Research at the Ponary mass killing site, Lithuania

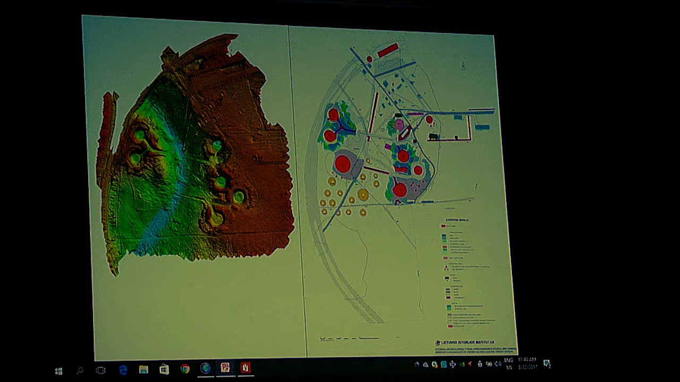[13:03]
have a plan of the memorial relief. And this is what you see on the slide.
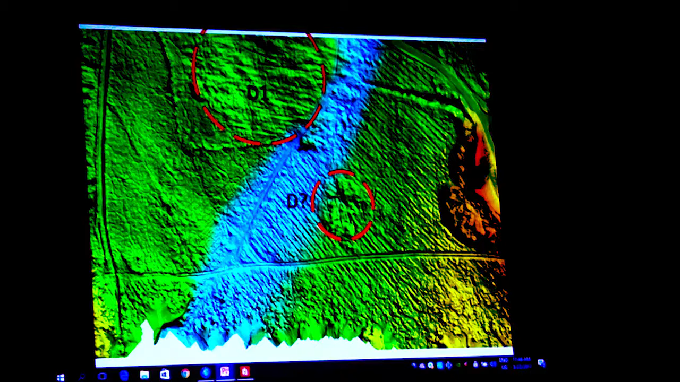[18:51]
And finally, larger areas with ramps that were devoted for the
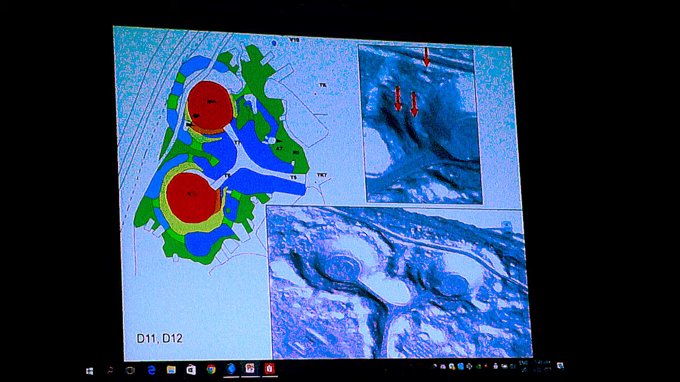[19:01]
army people. The second object are trenches. And here we can see the big
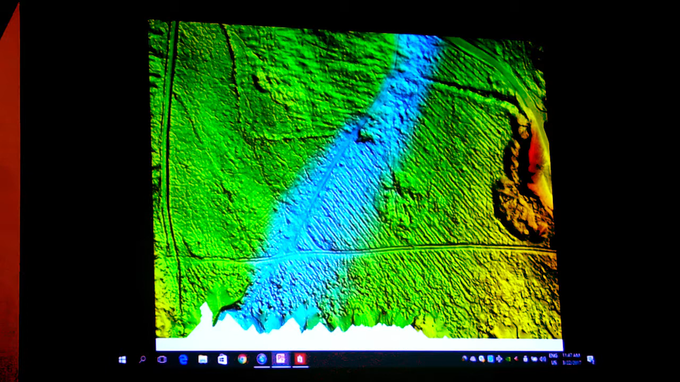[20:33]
1944 that there seemed to be certain bits that were covered in earth, and that's where we think that there were those burning places.
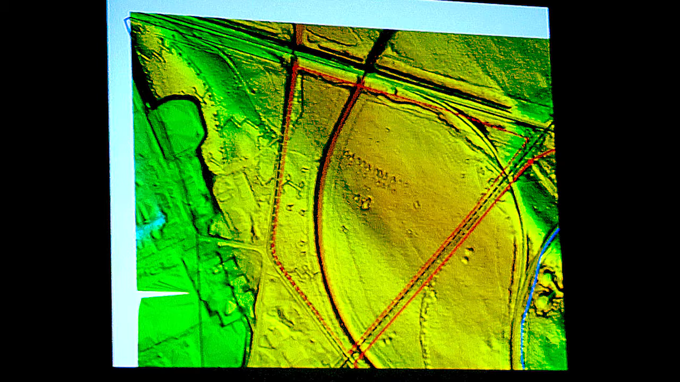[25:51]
It was behind the railway, which was established in
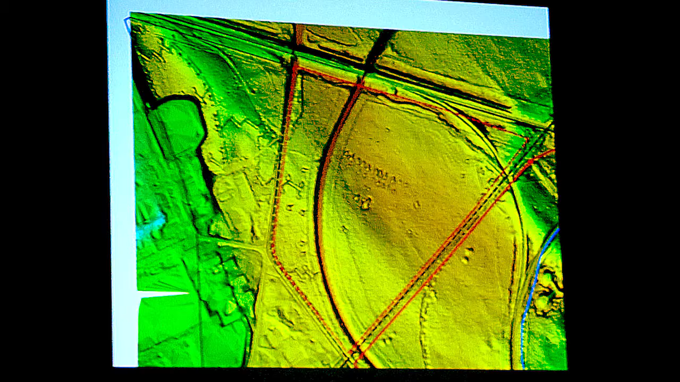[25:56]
1863. And we see that there was a small path